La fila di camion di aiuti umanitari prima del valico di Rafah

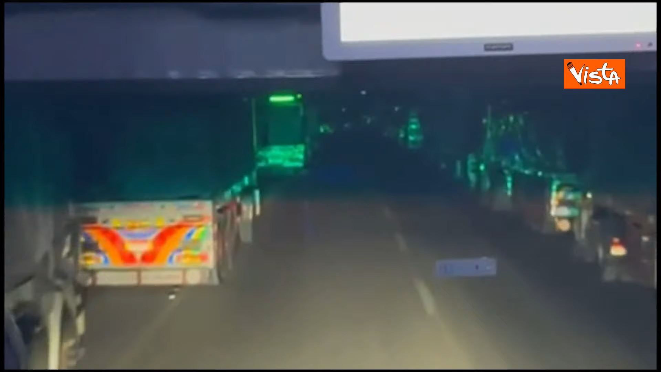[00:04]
l'ultima tappa prima di arrivare a Rafa, lungo la strada, ormai è notte, c'è una fila interminabile di camion, sono tutti camion con aiuti umanitari, sono fermi, sono bloccati perché non riescono a entrare al valico di Rafa,